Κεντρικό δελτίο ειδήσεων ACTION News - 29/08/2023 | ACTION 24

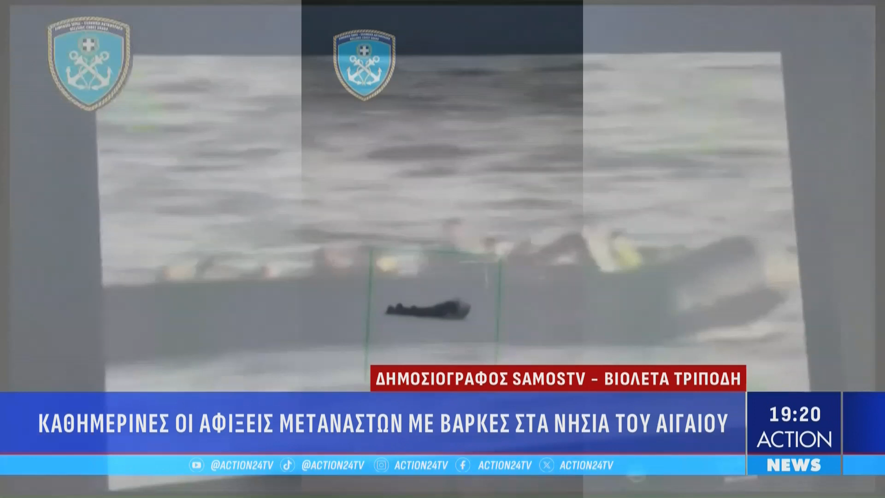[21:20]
Να σας ευχαριστήσω πολύ για τις πληροφορίες. Είναι αποκαλυπτικά τα βίντεο κύριος και κύριοι από την ΣΑΜΟ αλλά και την Λέσβο με διασώσεις μεταναστών. Ευχαριστώ πολύ την Ευγιολέτα.